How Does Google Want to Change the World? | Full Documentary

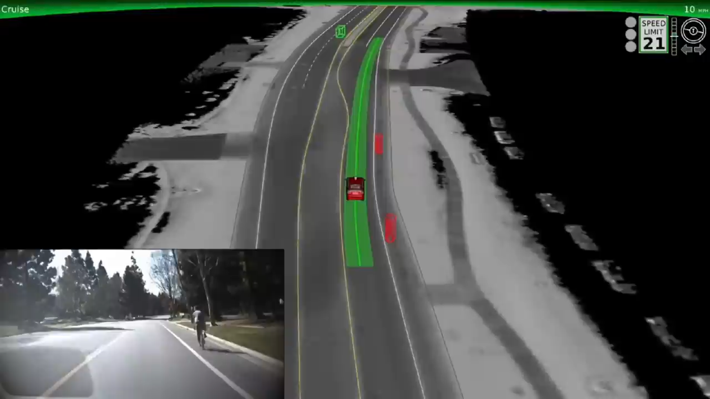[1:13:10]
It is capable of interpreting signals sent by radars to anticipate all the dangers of the road. For example, this cyclist who appears in red on the software.